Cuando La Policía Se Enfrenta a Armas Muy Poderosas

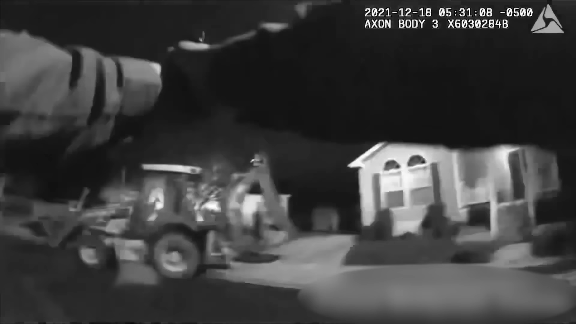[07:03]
Un oficial disparó su arma contra González y sus disparos dieron en el blanco.
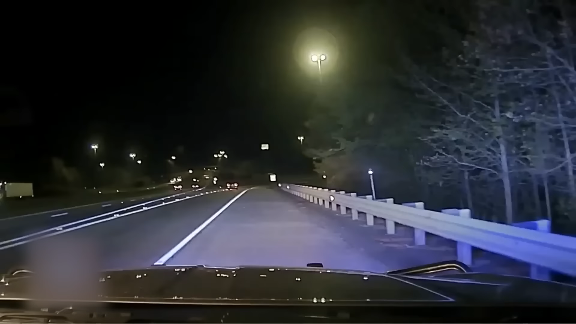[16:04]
El conductor aceleró con una ventaja razonable sobre el oficial.
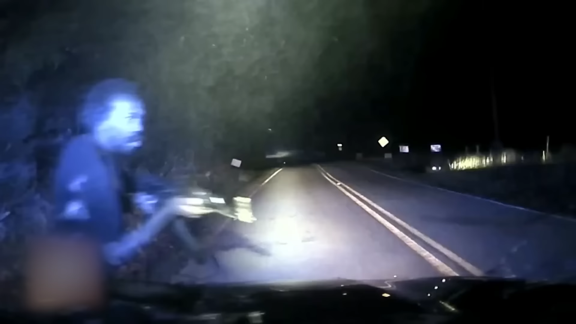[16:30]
Fue identificado más tarde como Aaron Shelton y llevaba a un pasajero, su primo Pierre Shelton, de 28 años.
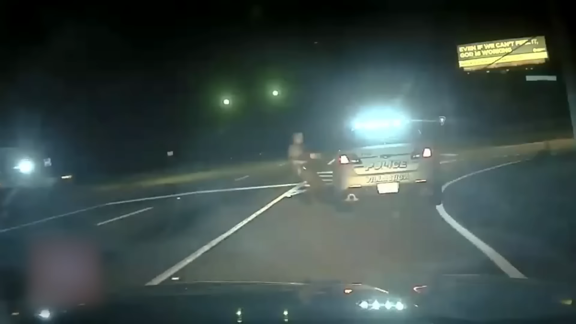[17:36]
Un sargento recibió un disparo en la cabeza y su coche se estrelló contra la zanja.